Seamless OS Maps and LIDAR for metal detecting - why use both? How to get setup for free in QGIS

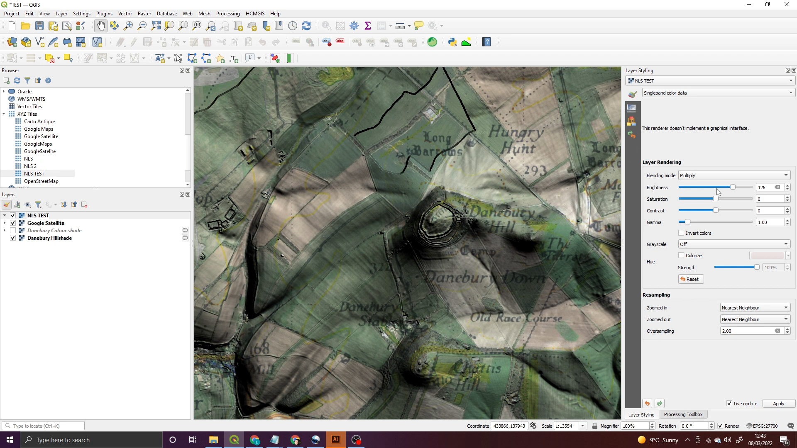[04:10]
essentially ticking off things that you perhaps aren't sure of or you can now associate features of the map directly with the os map if that makes sense yes